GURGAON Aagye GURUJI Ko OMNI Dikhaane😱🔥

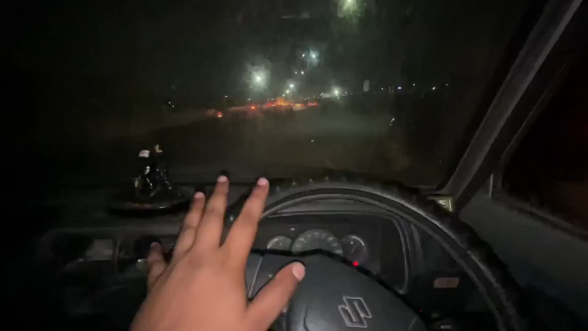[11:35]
और देखो आएगा शीशा थोड़ा गंदा है, इसलिए मैं व्यू नहीं आ रहा होगा।
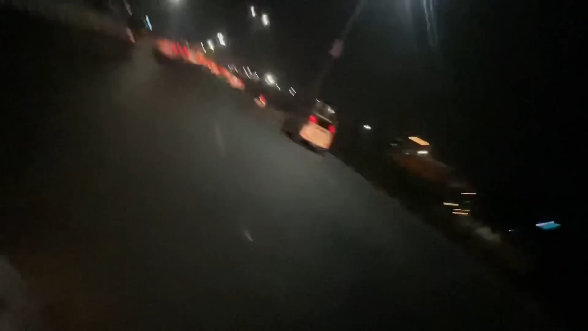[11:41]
लो बेहतरीन गुड़गांव यार, रात में तो भाई क्या सुंदर लगता है ओमनी में सफर करते हुए गुड़गांव के मजे भाई।